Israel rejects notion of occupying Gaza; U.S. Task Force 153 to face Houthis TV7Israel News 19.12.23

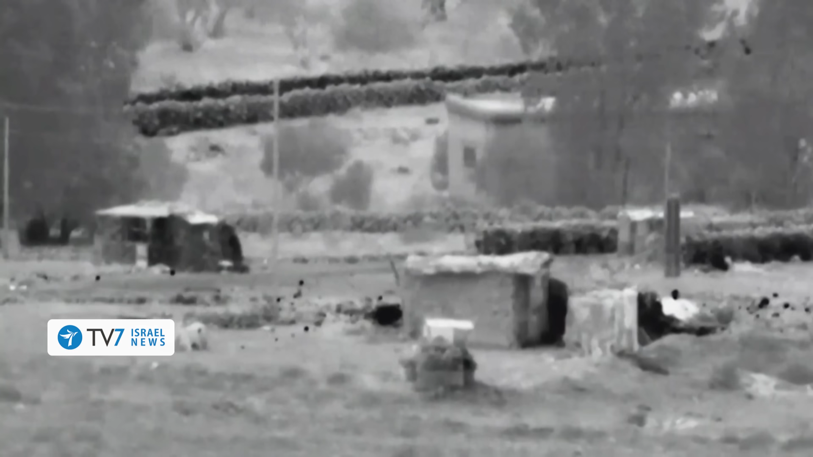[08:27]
and that IDF tanks struck a military post belonging to the Syrian army.